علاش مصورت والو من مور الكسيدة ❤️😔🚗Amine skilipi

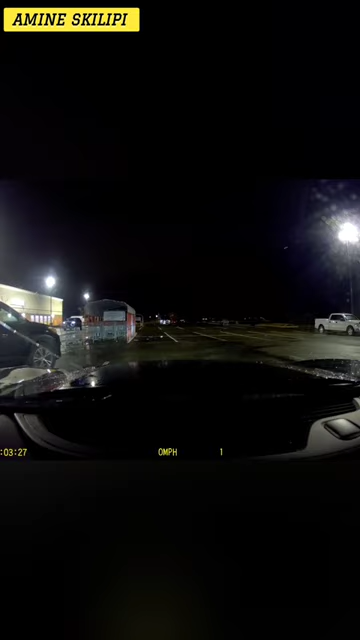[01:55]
وغير تدس شي طانويلة من قدامك تبدأ وطماتيك مو تسجيل كيف ما كتشوفه في طانويلة قدامي هاي وانا غادي نخرج اي احد الكاميرا وغادي نشير لكم